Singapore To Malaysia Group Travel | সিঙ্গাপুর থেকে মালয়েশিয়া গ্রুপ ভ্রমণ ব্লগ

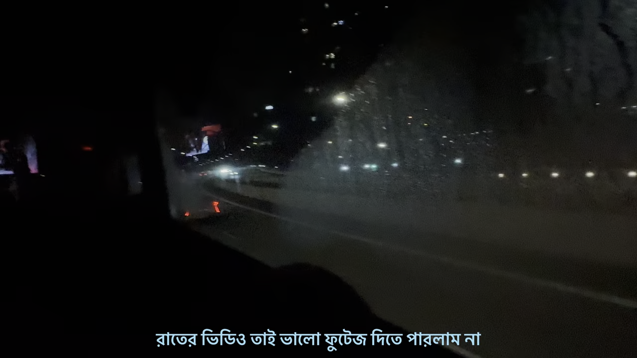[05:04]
এটা হচ্ছে আপনার মেরিনা বে মেরিনার অংশ তো আমাদের এই বাসটা এখন টোয়াস চেক পয়েন্টের দিকে যাচ্ছে তো